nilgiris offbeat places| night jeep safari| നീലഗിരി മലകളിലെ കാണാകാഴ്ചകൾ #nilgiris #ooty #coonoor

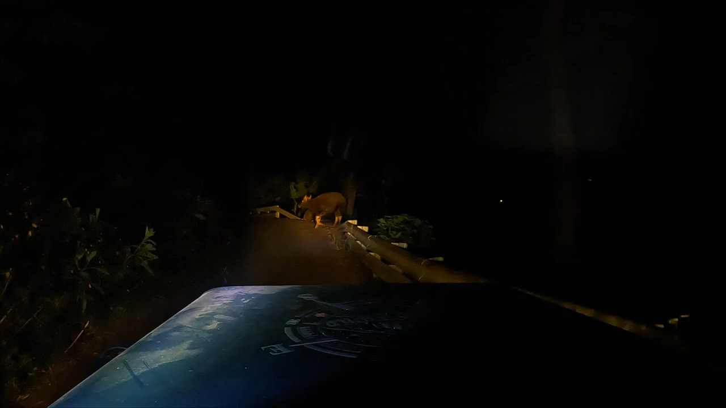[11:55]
കാട്ടുപോത്ത് ചവറ് പോലെ കേട്ടാ. ഓ, രണ്ടെണ്ണം ഒന്നുമില്ല, അങ്ങോട്ട് കുറെ ഉണ്ട്.
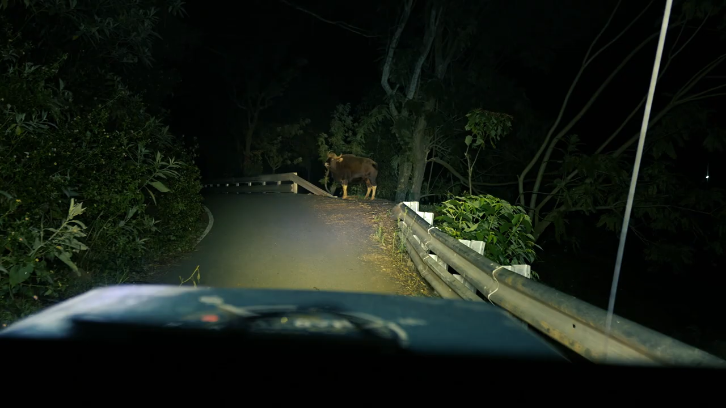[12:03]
പയ്യൊന്നത് കയറിക്കോട്ടെ. ഒരു ചെറിയൊരു ഡിസ്റ്റൻസ് കീപ്പ് ചെയ്ത് നിൽക്കാം, കാരണം അവിടെ കൂട്ടുള്ളു, അപ്പൊ പറയാൻ പറ്റില്ല.
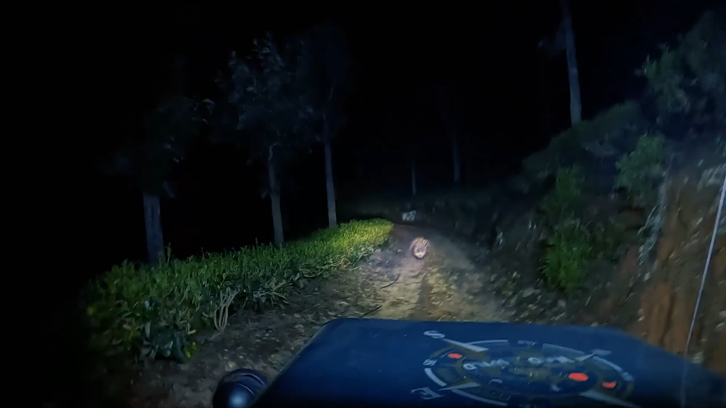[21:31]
പോയിക്കൊണ്ടിരിക്കുന്നത്. ഞങ്ങളിവിടെ വേറൊരു സ്ഥലത്തോട്ട് വന്നാണ്. അപ്പൊ ഇവിടെ കരടി സ്ഥിരമായിട്ടുള്ള സ്ഥലമാണ് ഈ കാണുന്നത്.